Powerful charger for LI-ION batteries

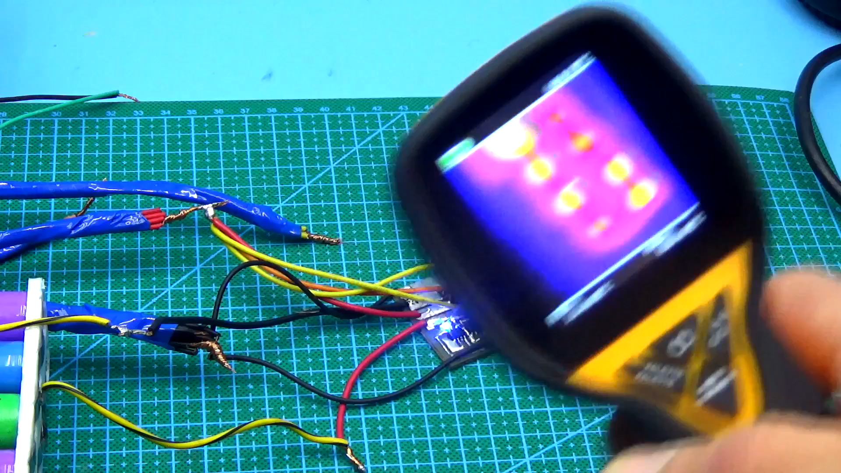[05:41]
Then we take a thermal image and see that the board as a whole is quite hot. And most of all two front chips are heated.
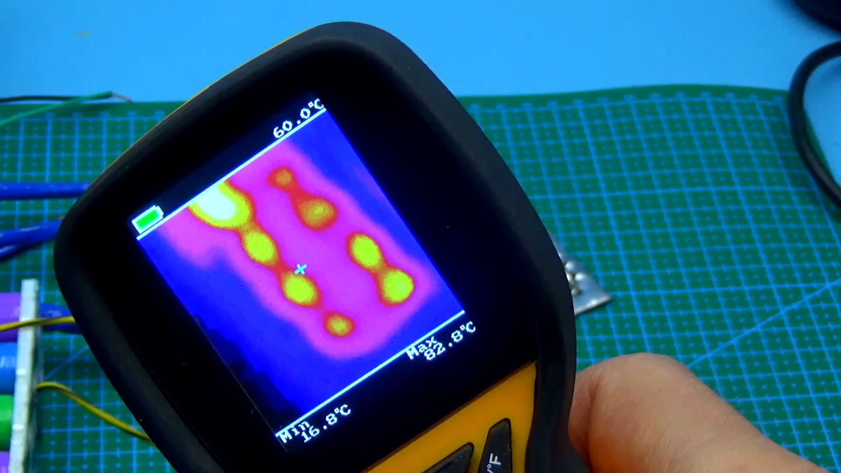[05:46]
On screen: max 82.8°C, min 16.8°C
The temperature on them reaches 83 degrees Celsius, but this is normal for the TP4056 microcircuits.